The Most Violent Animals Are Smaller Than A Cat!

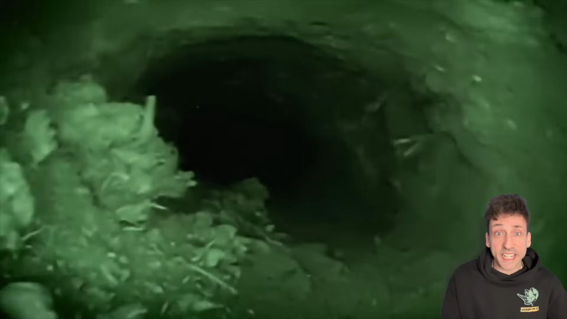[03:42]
At that point, this ball of violence will sneak into the burrow and prepare its attack. What it does is it will nudge one of the prairie dogs to wake it up. Once the prairie dog wakes up, it will lift its head up, exposing its throat. And the ferret will clamp down on its throat and finish it before it can make a sound.